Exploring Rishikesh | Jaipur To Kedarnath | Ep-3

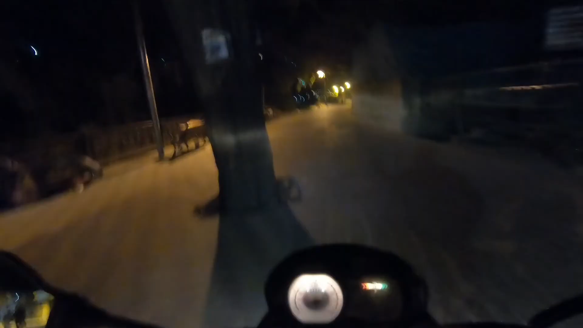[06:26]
अभी यहाँ से हम लोग जा रहे हैं लक्ष्मण झूला देखने, अगल बगल में जा रहा है ना ये रास्ता, ये जा रहा है सीधा लक्ष्मण झूला, यहाँ से 2 किलोमीटर था राम झूला से,
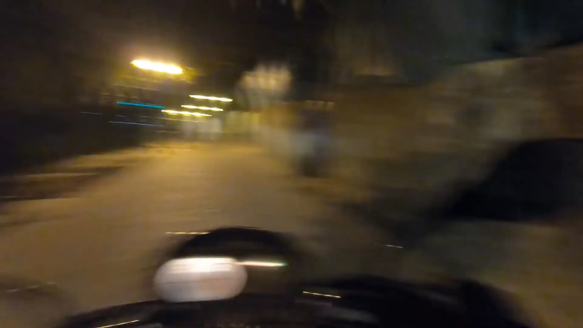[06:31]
और यहाँ से हम जा रहे हैं मतलब 2 किलोमीटर था।